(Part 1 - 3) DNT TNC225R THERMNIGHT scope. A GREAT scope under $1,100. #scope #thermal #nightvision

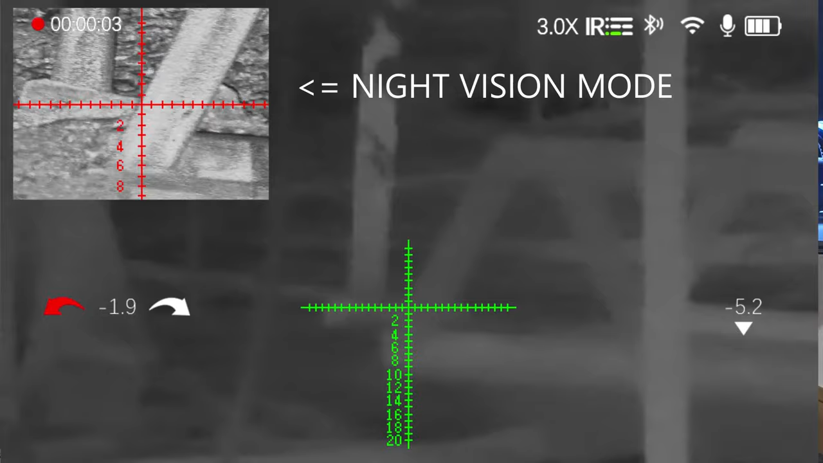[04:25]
I can't find it. And it's, it's, it can't do it.
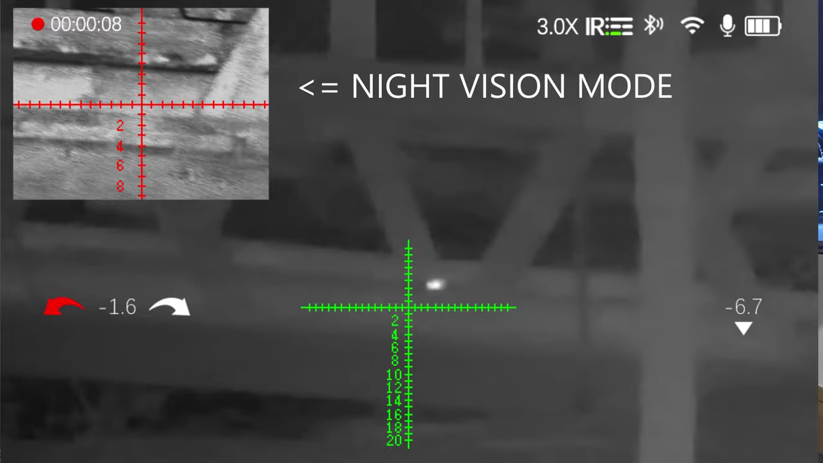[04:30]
This here is different. This here has two pictures. You can see them both at the same time.
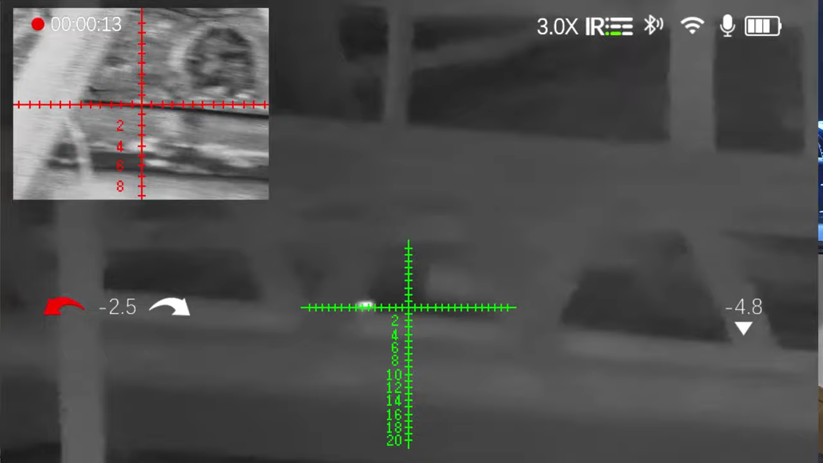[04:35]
And with a flip of a button, you can actually change them back.
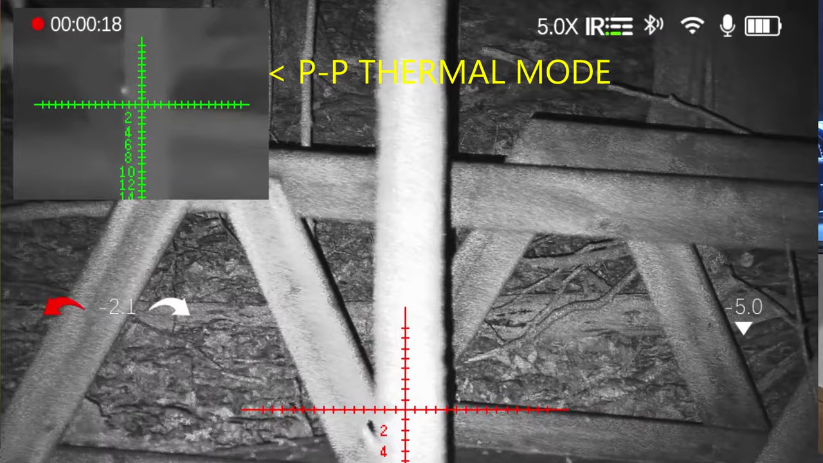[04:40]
So it, it, you see right there, it's going from one to the other.